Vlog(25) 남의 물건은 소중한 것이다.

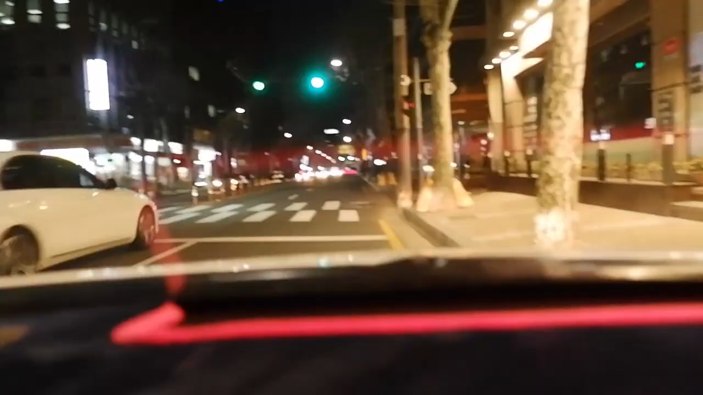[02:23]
여기는 불법 주차라 빨리 빼줘야 됩니다. 아 참 빈차 투성이네 빈차 투성이네. 잘 안 많은데 빈차.